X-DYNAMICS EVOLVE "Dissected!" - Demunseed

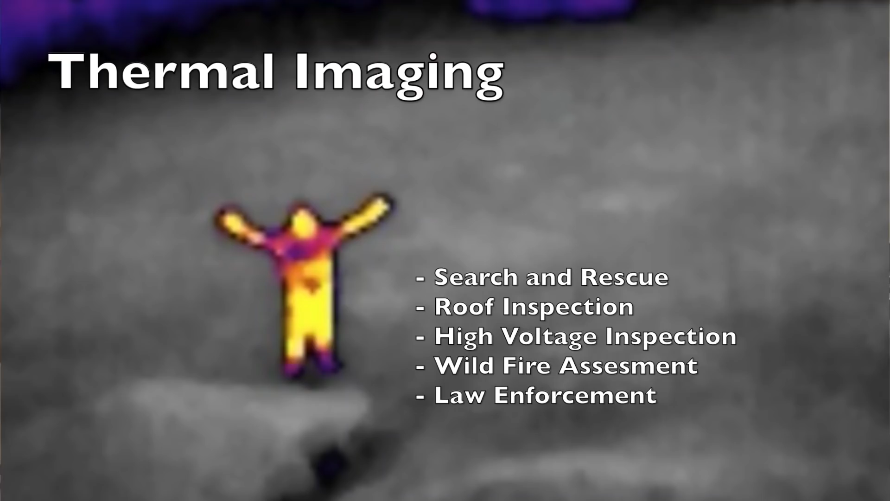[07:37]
Without any stabilization, you can just get, we have a little gimbal that's built for it that hooks right into our drone. So two-thirds sensor, micro four-thirds sensor and the thermal.